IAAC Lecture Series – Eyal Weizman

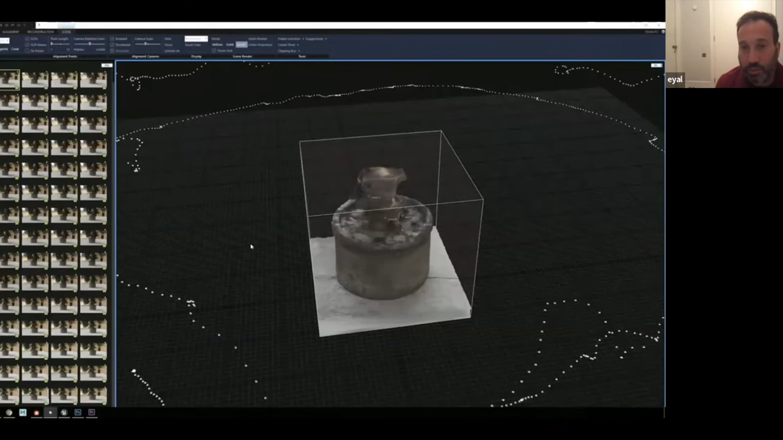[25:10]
That this allows us to measure it and build a 3D model and use synthetic,